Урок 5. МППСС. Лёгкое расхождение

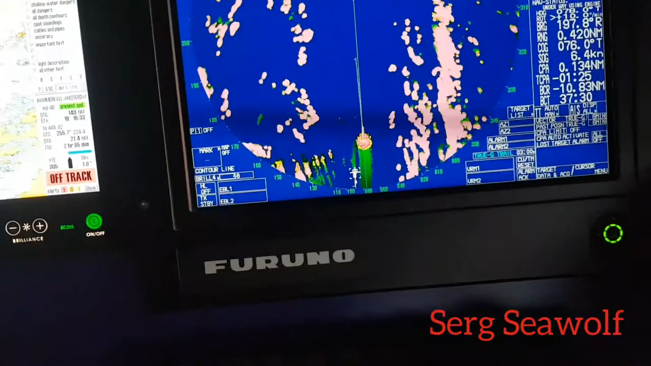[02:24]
все это судно нам не нужно снимаем его таджет канцел
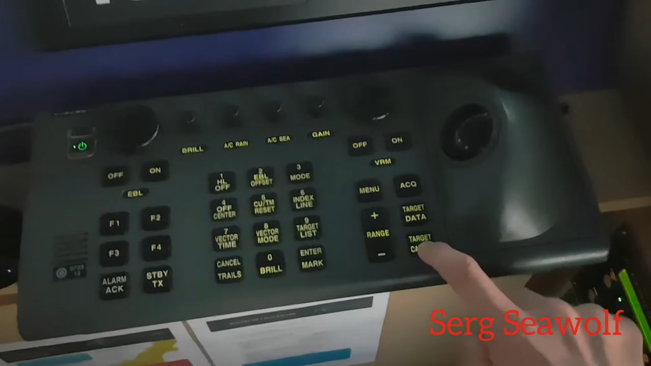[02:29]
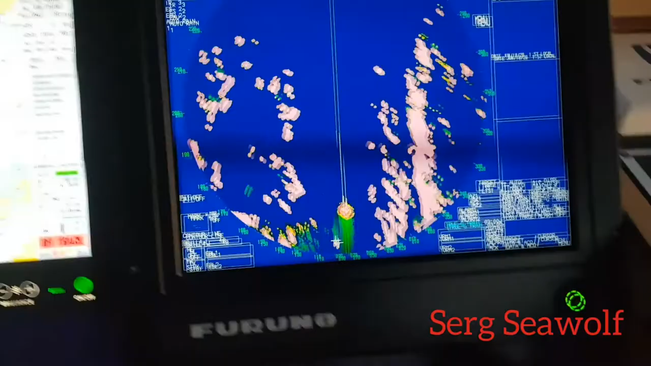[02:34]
наводим таджет канцел не весело входим на курс 256